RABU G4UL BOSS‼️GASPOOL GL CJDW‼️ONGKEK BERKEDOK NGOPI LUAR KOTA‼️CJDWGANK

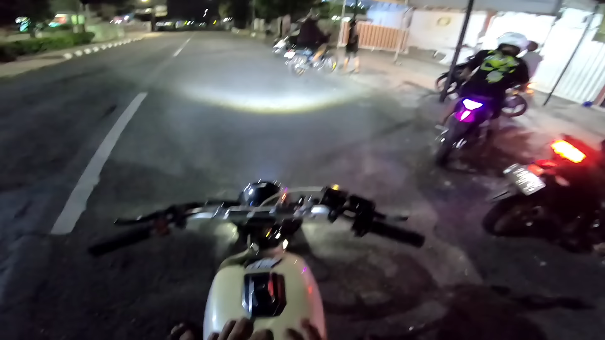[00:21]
Ini nanti kita muter-muter kota dulu, nggak tahu mau diputerin kemana, kita ngikut aja sama teman-teman kalau ya.
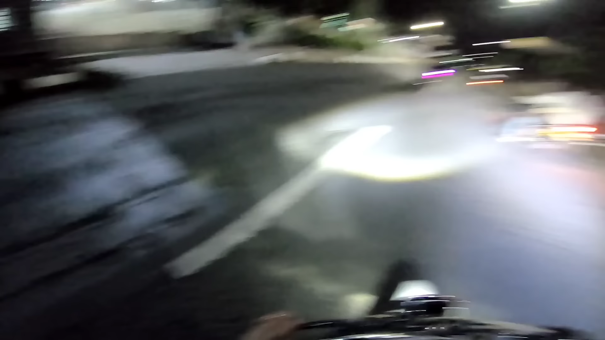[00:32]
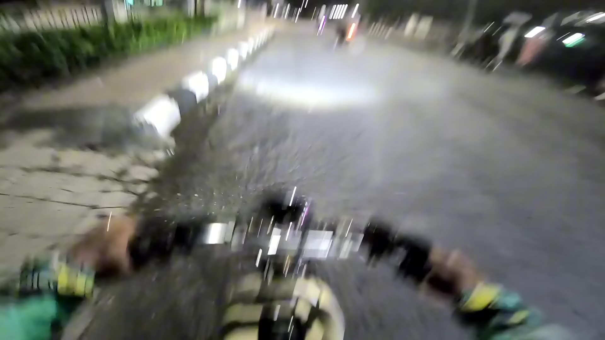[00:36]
Oke, kita udah di jalur kota teman-teman. Di belakang ada GL Silver, anjay. Sayang ngidam kepala kotaknya teman-teman yo.
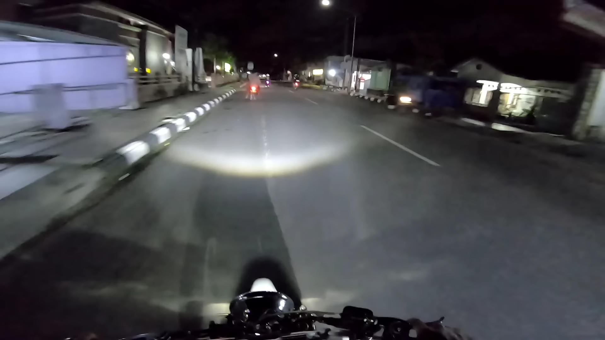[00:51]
Sayang ngidam kepala kotaknya. Ya, entah kapan bisa punya kepala kotak sah. Ini kalau agak gelap, mohon maaf ya, dikarenakan lampu jalannya ini. Nah, lampu saya ya emang tidak terlalu terang, saya penting ono lampune cah.
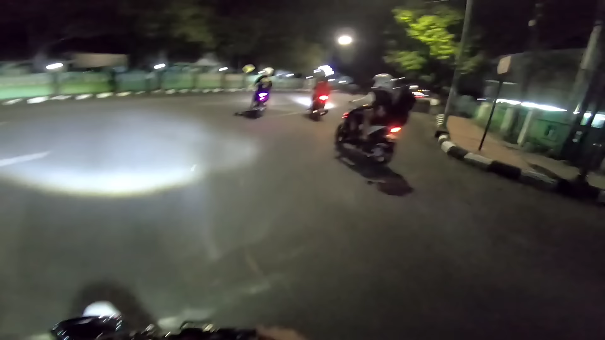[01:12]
Oke, kita sudah di tengah-tengah kota ini.
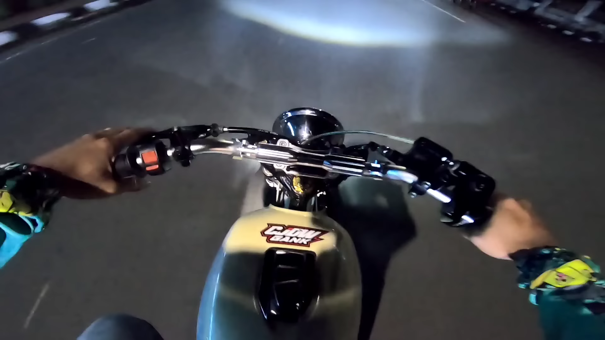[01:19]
Kota mana? Ya, rahasia teman-teman ya. Wah, ono rel sepure bareng lho. Untuk lokasi saya NR kali ini agak lumayan jauh ya.
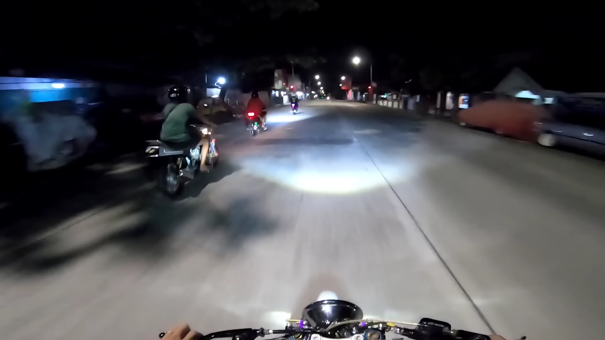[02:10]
Kita muter-muter dulu yo, ngapalin trek dulu cah, jangan asal pedot. Soalnya baru pertama ngambah yo, baru pertama ngambah kita ngapalin trek dulu. Jangan asal pedot.
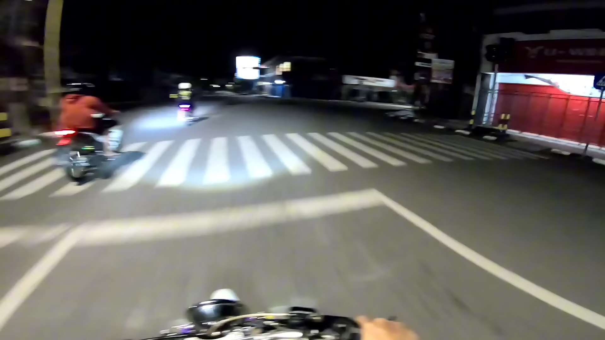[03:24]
Benar-benar luar kota. Asli dalane ya hutah. Wah yo, wis ombo sepi lho. Wes ombo alus sepi. Elah. Ya cuma ini ngepasinnya nggak ngepasin Jumat gaul atau Sabtu gaulnya yo. Nek kita mau ngepasin Jumat gaul atau Sabtu gaul di sini itu malah keramen teman-teman.
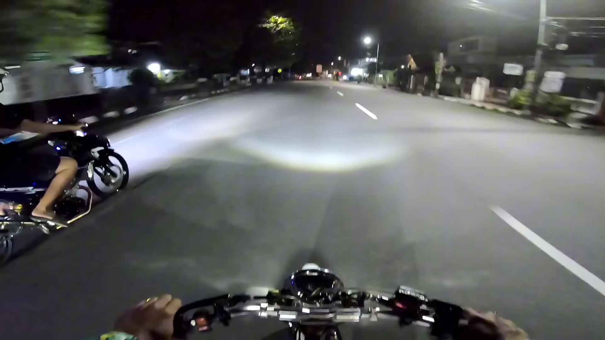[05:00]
Jangan mesin dingin langsung ditarik itu jangan. Belok mana ini? Belok kiri ya. Belok mana ini?
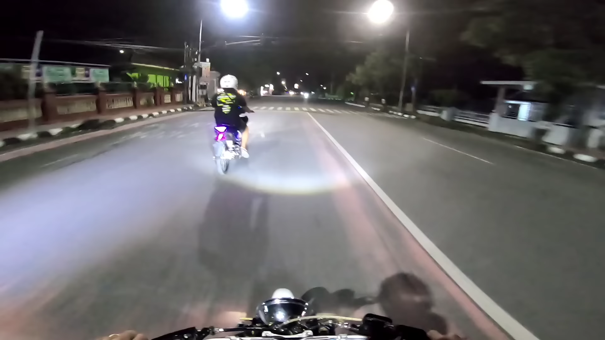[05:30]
Apakah lurus? Oh tidak, belok kanan. Walaupun sudah jam 2 pagi tapi masih ramai dah. Anjay. Tiger trondole ra ono rem ngarepe dah.
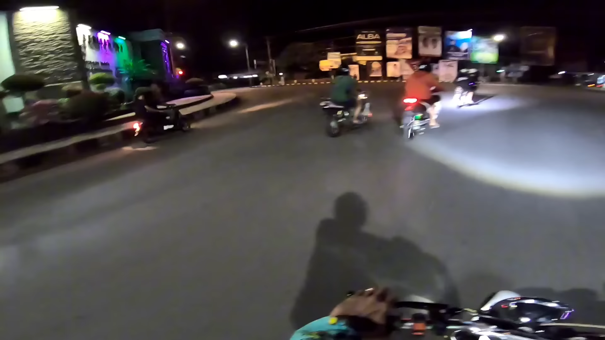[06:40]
Nah, kayaknya lurus. Ngapalin track dulu yo, jangan langsung pedot.
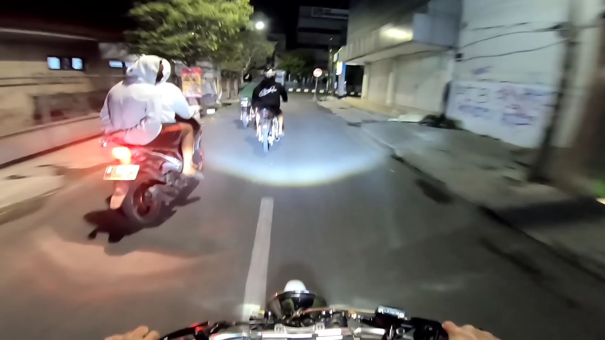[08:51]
Oke, kita ketemu jalur utama lagi.
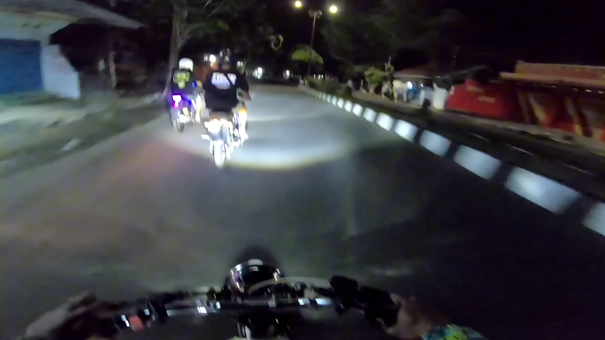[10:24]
Jarang motor yang berlalu lalang cah nek udah jam 2 ke atas. Kenapa kok kalau NR itu mulainya jam 2?
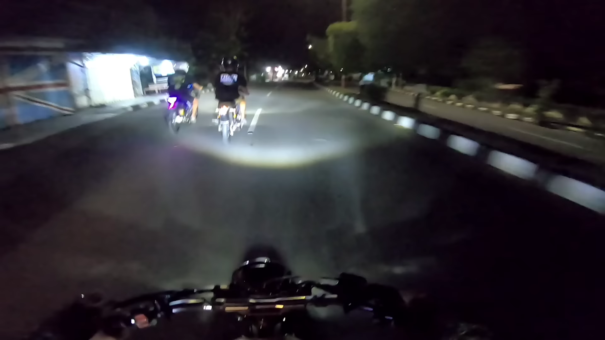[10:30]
Kita cari aman saya biar jalannya itu biar jangan keramen, biar enggak keramen cah. Cuma nek di sini sekali muter-muternya jauh ini.
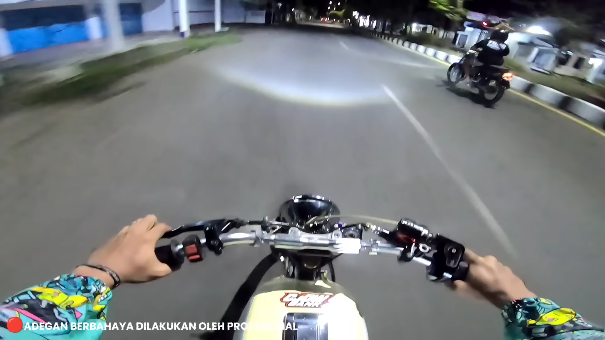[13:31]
Anginnya gede banget ya. Atasannya kayak motor mau mati yo. Apa yo bensin telat? Sale selangnya ini tak buat muter-muter nih. Udah tak kasih keran yo.
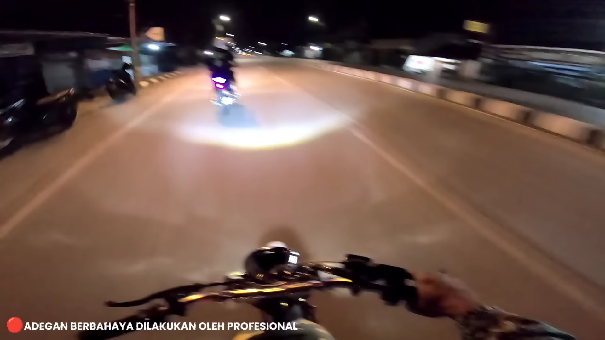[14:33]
Dalan core iki. Lumayan ngombak sih. Lumayan ngombak jalan cornya ya.
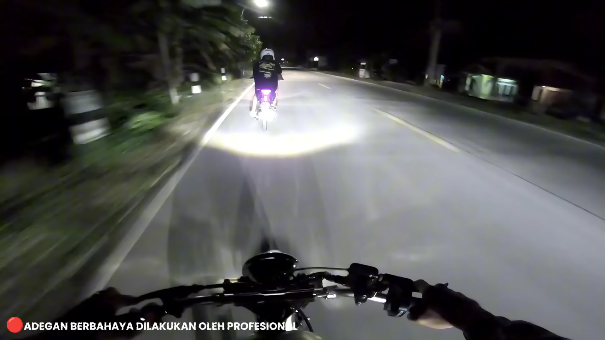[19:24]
Masuk 5 itu paling masuk 5 jalan
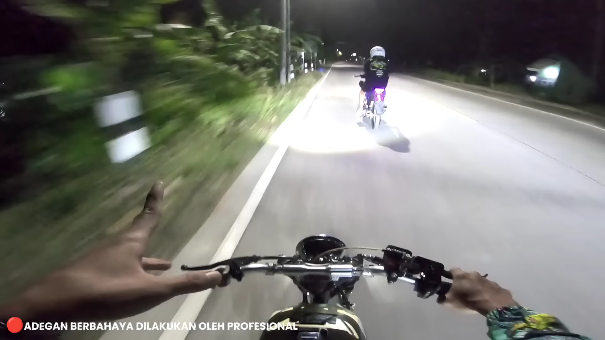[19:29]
RPM yo langsung pong gitu dah. Tai tenan iki. Ini belum tahu muter mana lagi yo. Semangat cah. Nek enggak ngok aslinya enak ini. Rame yo. Tapi sayangnya karbunya naik ini. Aduh.
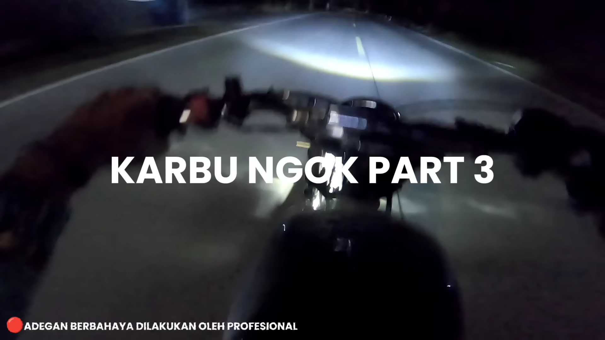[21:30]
Semangat Pur. Ini treknya agak gelap ya.
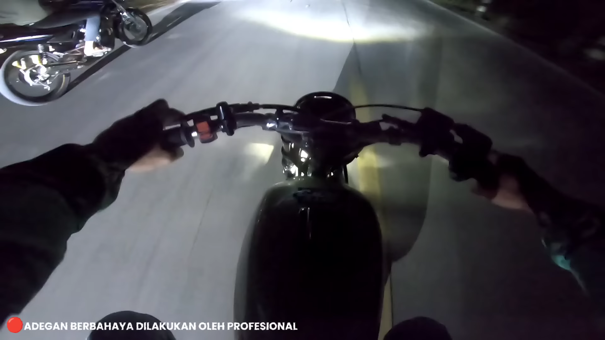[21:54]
Potong dedet. Aslinya treknya panjang enak, tapi karbunya ini nggak support ini. Kali ini karbu nggak support. Wih, delon dhewe dalane cok, mata nih. Aduh. Padahal dalan full support yo.